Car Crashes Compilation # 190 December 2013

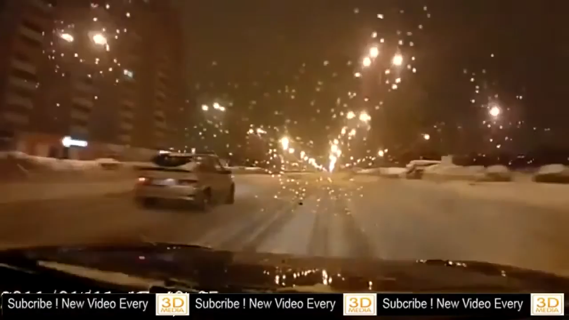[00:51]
На моей, да я от любой могу уйти. Вот что он делает? Убил. Ого!
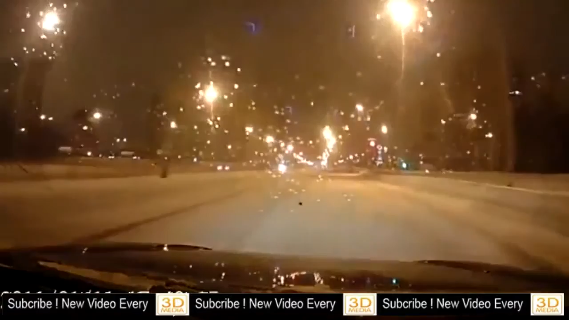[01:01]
О, блядь, сука, блядь! Тормози, тормози, тормози, ёб твою мать! Тормози, тормози, тормози! Ёбан, он, блядь, сиди, нет. Сиди, сиди в машине!